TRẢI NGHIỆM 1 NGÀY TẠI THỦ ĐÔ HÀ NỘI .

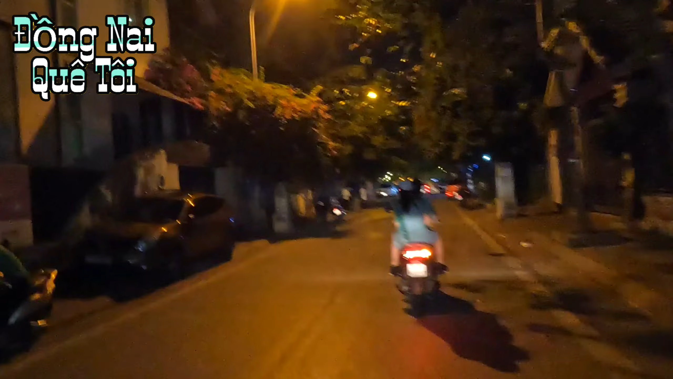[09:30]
Đường nó hơi tối, chính vì vậy mà hình ảnh quý vị xem lâu lâu nó sẽ có những hình ảnh bị giật, quý vị các bạn thông cảm.
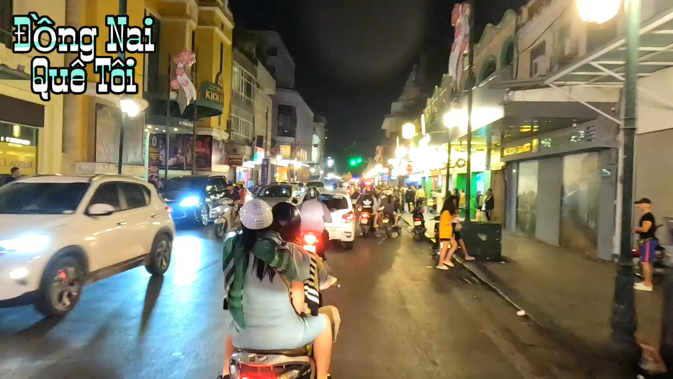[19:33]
Đây kem Tràng Tiền nằm phía bên tay phải màn hình quý vị.